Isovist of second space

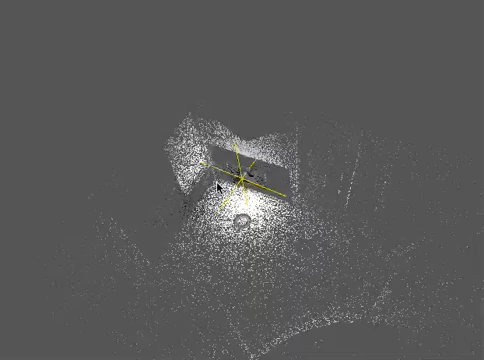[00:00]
So, let me begin by apologising for the background noise. This is driving my computer to distraction with the amount of 3D data it's having to render in real time.
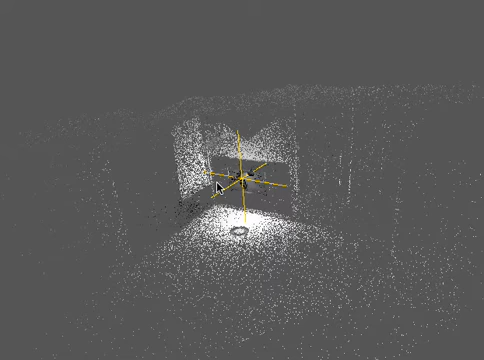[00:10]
What we're looking at here is a visualisation of the ISOVIS data.
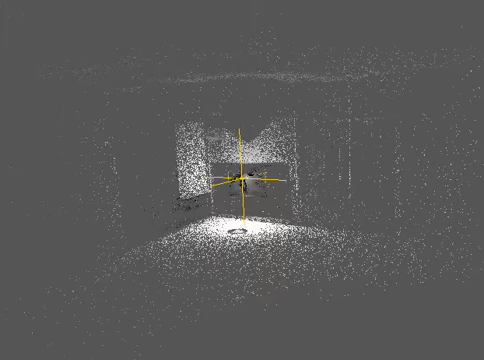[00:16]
And I think if you look carefully you can actually see the room,
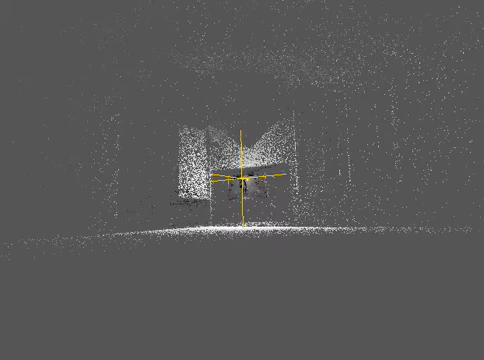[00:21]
although it looks to me a bit upside down from this point of view.
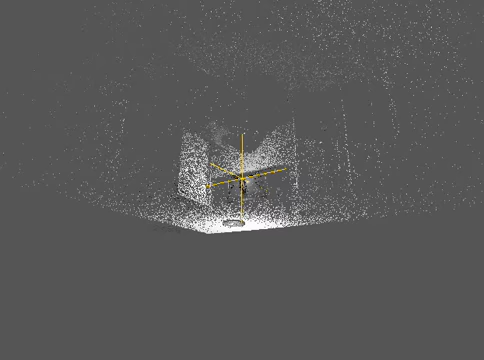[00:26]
There are some odd interesting features. The intersecting yellow line is actually a visualisation tool.
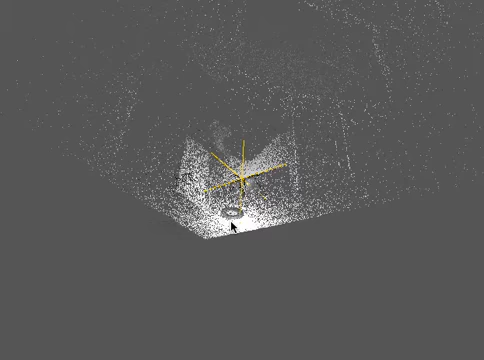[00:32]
This represents the centre point, so that's where the camera was.
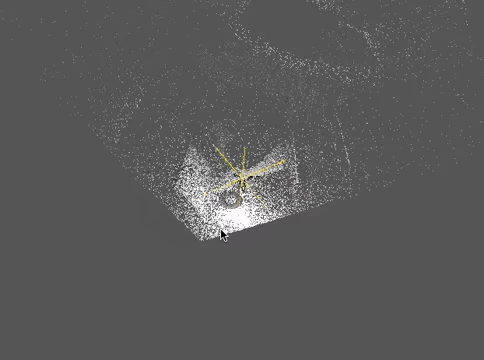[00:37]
This circle here is interesting. But as the world shifts round,
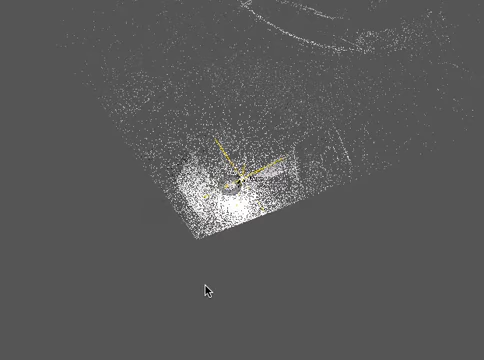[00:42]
I think you can actually get a sense of the room shape from the 3D data here.
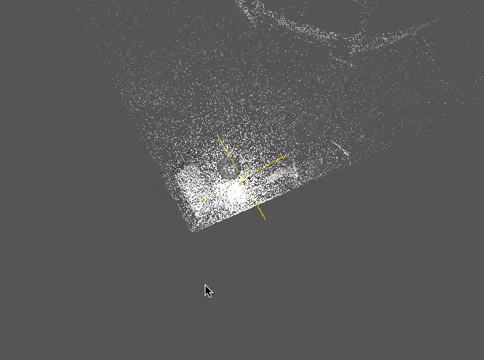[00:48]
I remember the room was quite curved, so it's picking up that curve quite nicely.
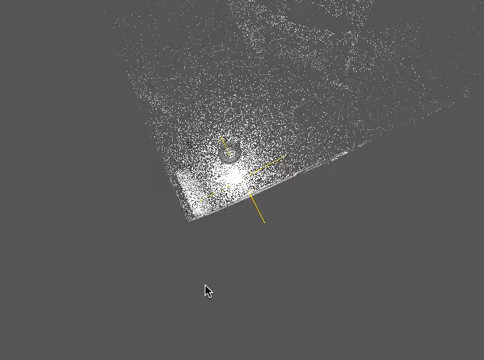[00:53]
And this large black area
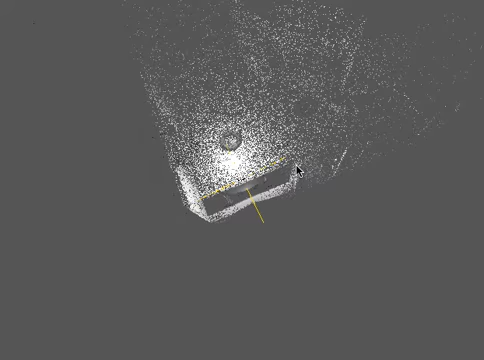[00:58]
here represents the shadow created I think possibly by the screen here.
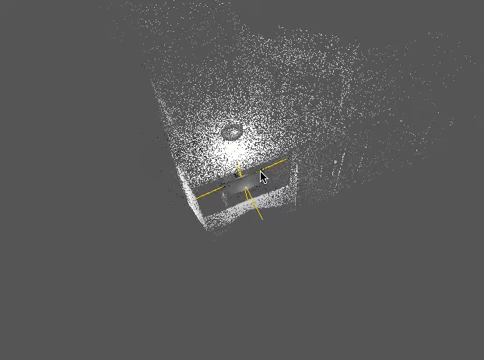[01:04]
Now obviously what we want to do is to actually pick up the data from the screen's point of view and make it relative to that vector there.
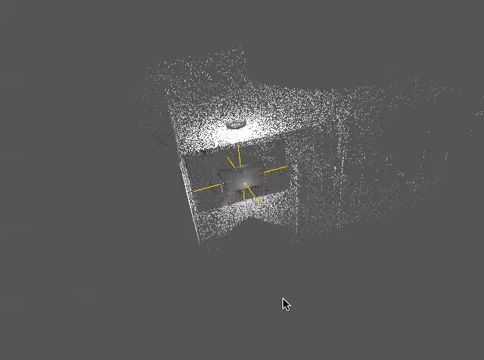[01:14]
So that's actually quite nicely aligned, which is good. OK, we're getting a good view of the room now.
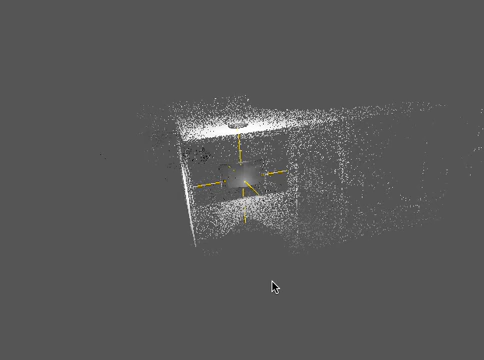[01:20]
You can just see the shape of it there.
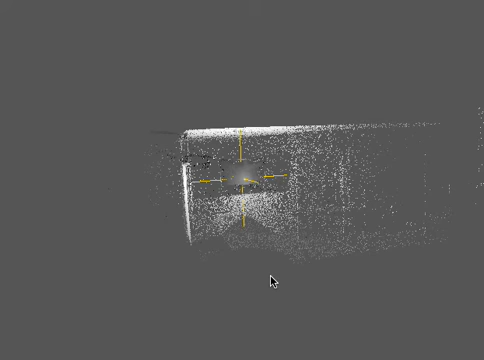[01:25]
And I think that's kind of, I mean the data is looking quite good actually I think from this point of view.
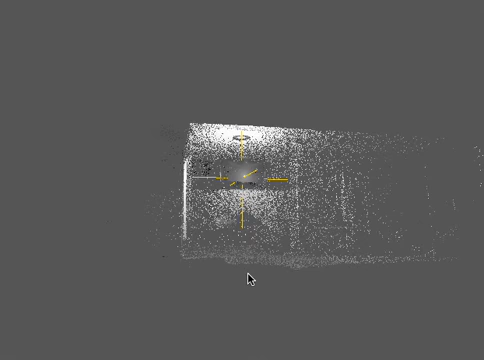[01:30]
Obviously we're not getting colour, we're getting some kind of luminosity measure. So with the grey background I think sometimes we're losing some of the points.
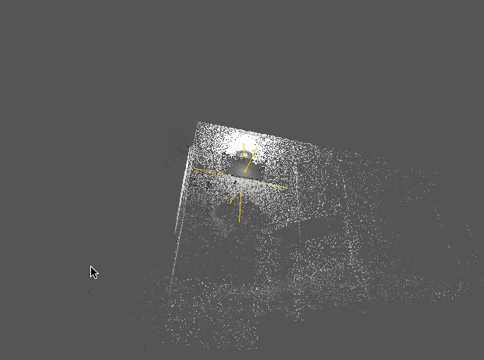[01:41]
But I think otherwise. OK, now we're coming up and we're looking almost in plan.
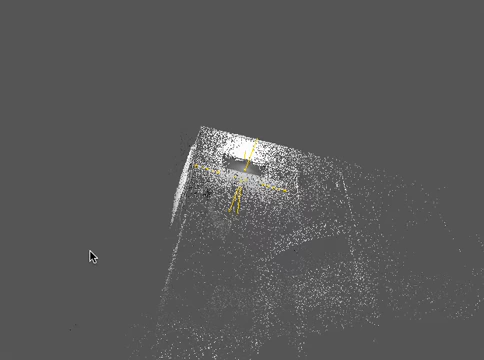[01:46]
In a second we'll sort of see a plan view. There we go. There we go. That's the plan.
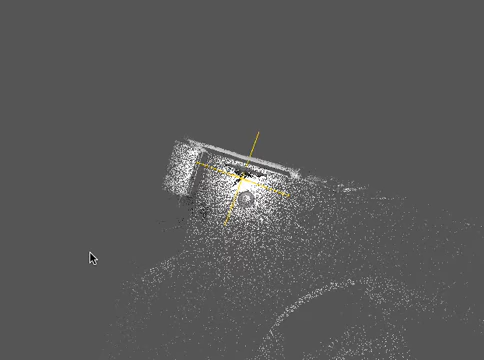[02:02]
So that's what we want to section and make a kind of flat, typical ISOVIST piece of data from.
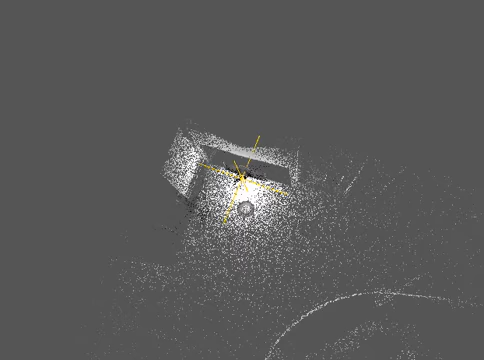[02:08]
Well, not too bad I think is the first response. We need a bit more work on the code in order to